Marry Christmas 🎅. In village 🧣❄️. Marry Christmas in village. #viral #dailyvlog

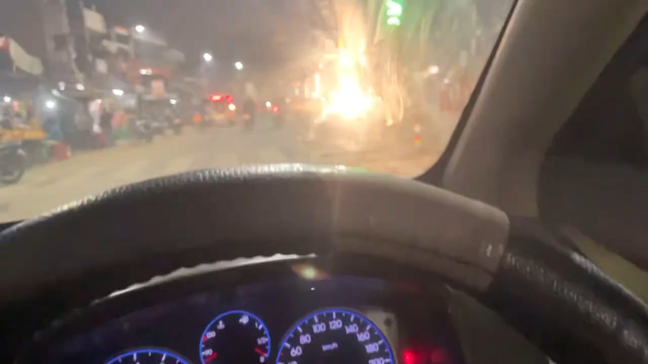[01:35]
गाइस ये हमारा का तराहा है, मेन तराहा इसे बोल सकते हैं, सुभाष चौक नाम से भी फेमस है,
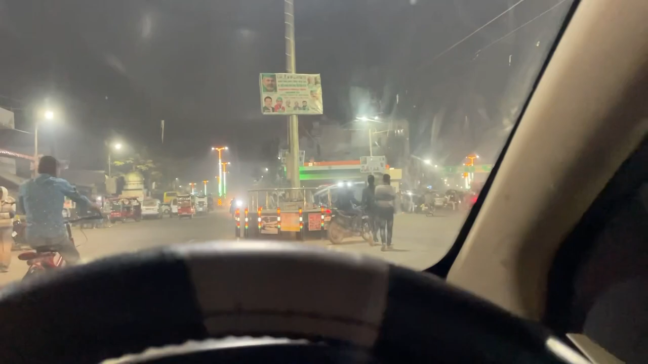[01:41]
लेकिन यहाँ पे चौराहा है ही नहीं, पता नहीं किसने चौक रख दिया इसका नाम।